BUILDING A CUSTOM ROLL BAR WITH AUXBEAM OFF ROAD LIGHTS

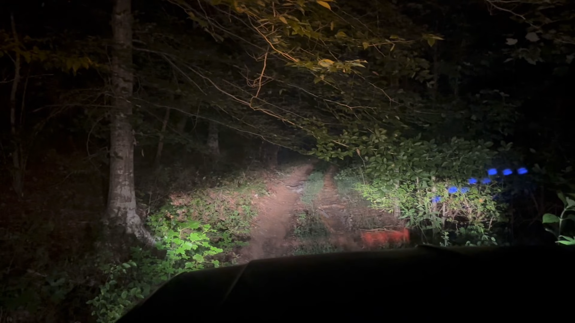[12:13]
So I went ahead and found this trail here. I think this would be a good place to test them out. Oh yeah, that's much better.